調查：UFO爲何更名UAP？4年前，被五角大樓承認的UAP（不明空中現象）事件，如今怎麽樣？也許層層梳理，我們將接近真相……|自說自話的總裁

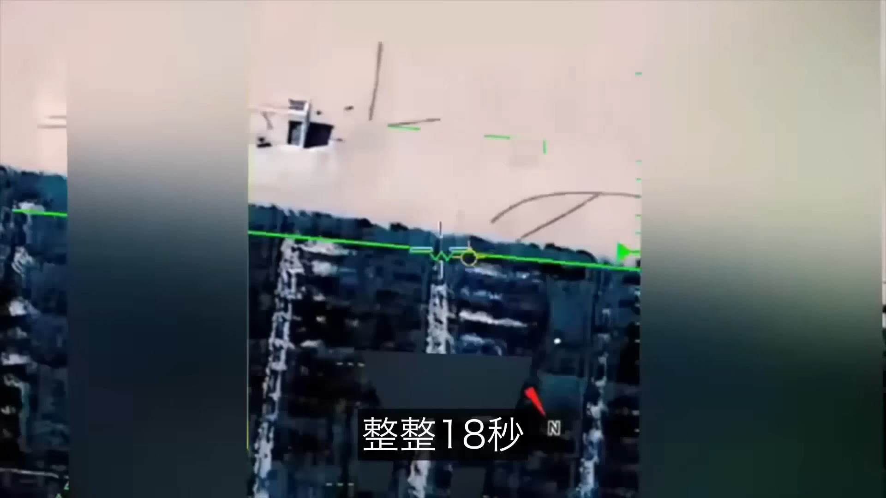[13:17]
整18秒但当金属球依旧在飘移的时候呢
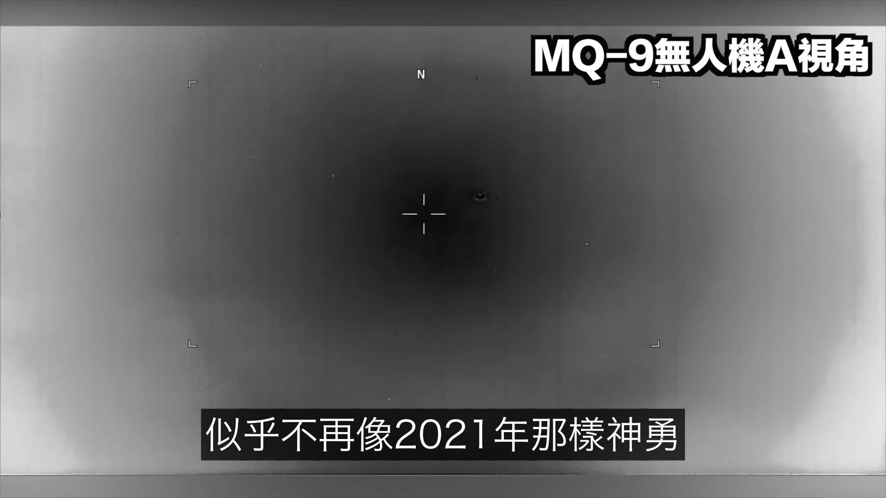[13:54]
符合我们的物理常识甚至这个镜头我们都肉眼可见它像是一架有机翼和诡异的飞机果然影片发布以后很快也有武器专家
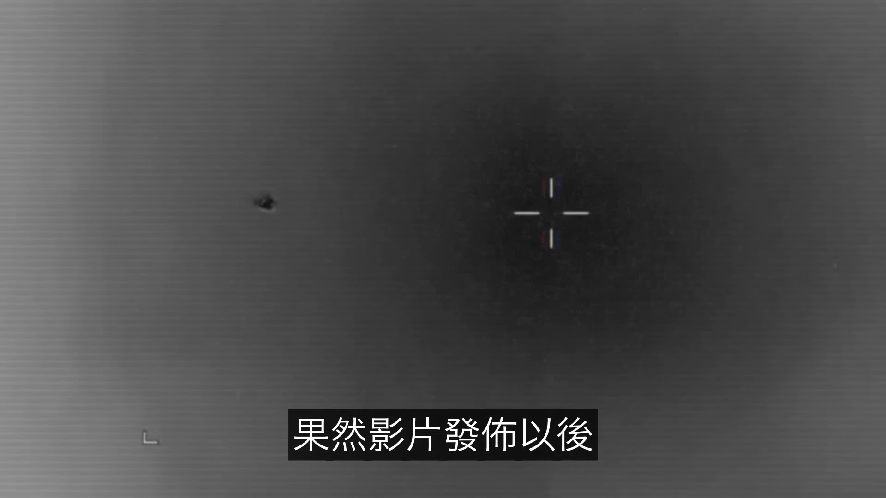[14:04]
指认出来这应该就是普通的通勤飞机镜
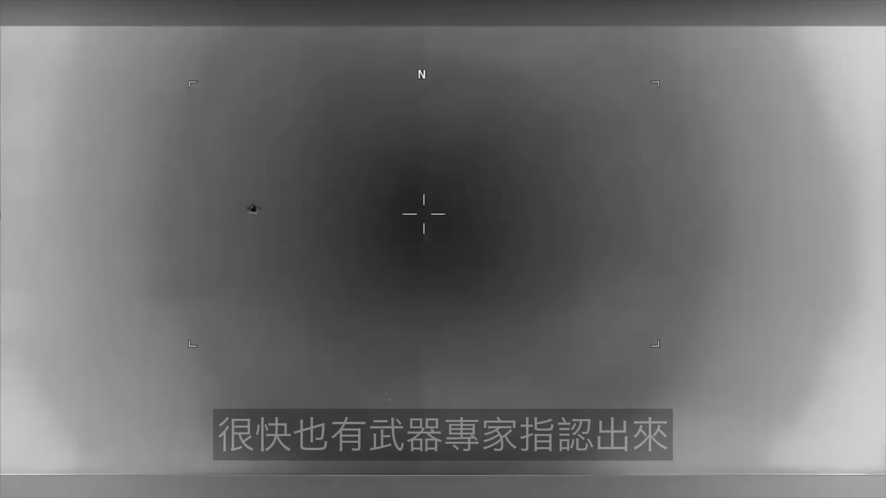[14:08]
头里那段光环飞行这也不过是焦距过长而产生的模糊现象最后我们再来看官方发布的第三条U
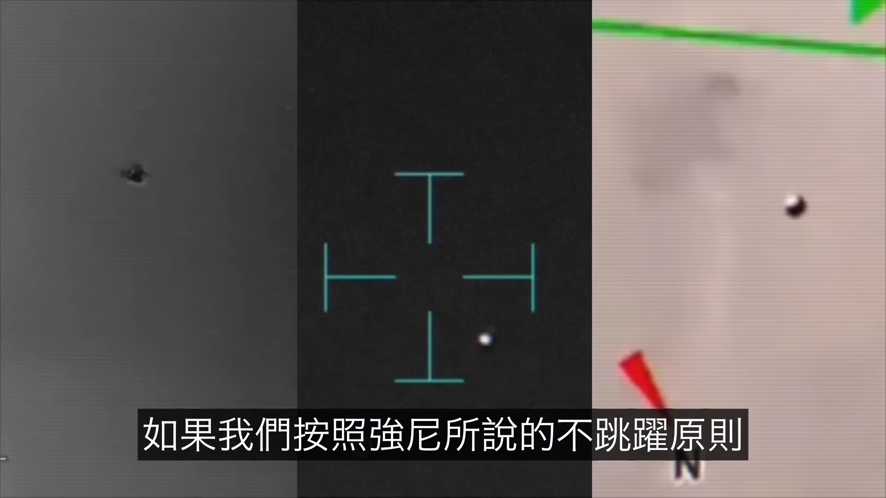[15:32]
就会发现这确实是三条人类飞行器可这是你故意从657条记录中选好三条给我们看的呀我们